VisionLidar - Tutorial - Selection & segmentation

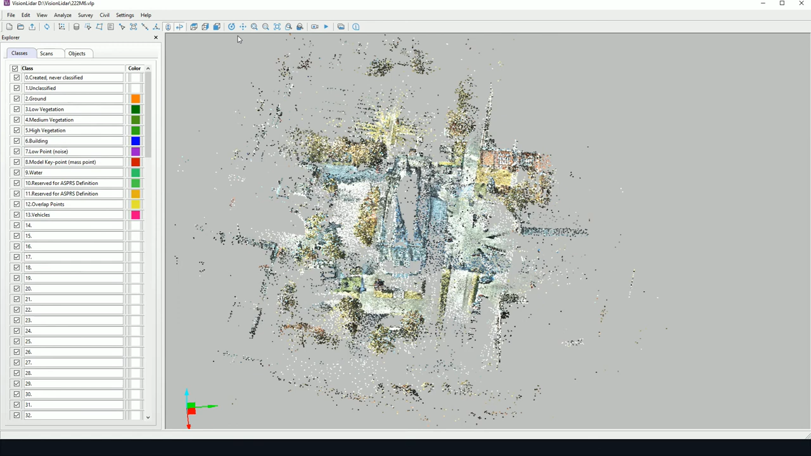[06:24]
And then afterwards, go to file, export to, and export the point cloud. So that's it for the selection and segmentation of point clouds with Vision LiDAR. Now I hope you enjoyed this tutorial. And stay posted for more Vision LiDAR tutorials. Thank you very much. Thank you very much.